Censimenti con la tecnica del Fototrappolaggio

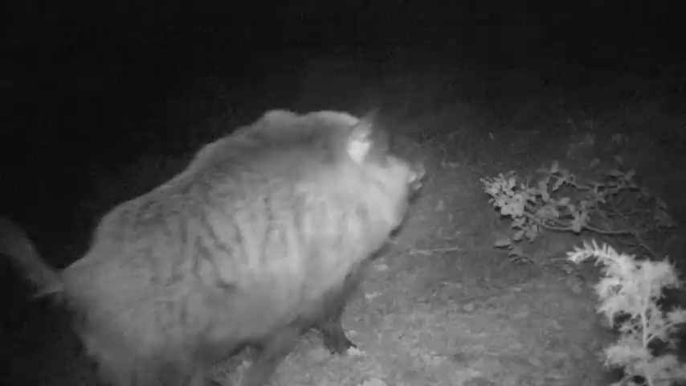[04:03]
problema della pellicola perché il grosso limite era dato dal numero di pose che fino a 36 pose si potevano scattare le immagini oltre bisognava andare e quindi sostituire il
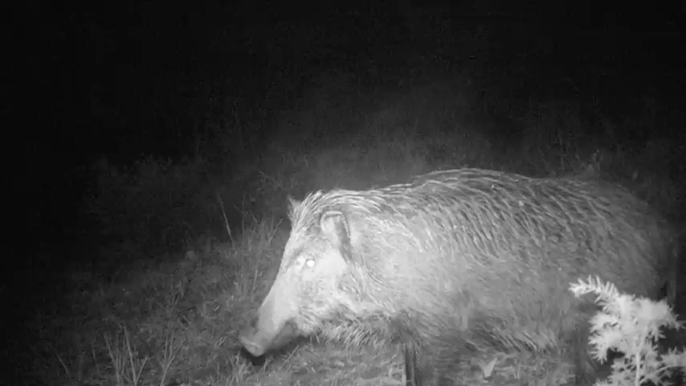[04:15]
rullino e il rullino poi andava sviluppato quindi c'era un costo di sviluppo,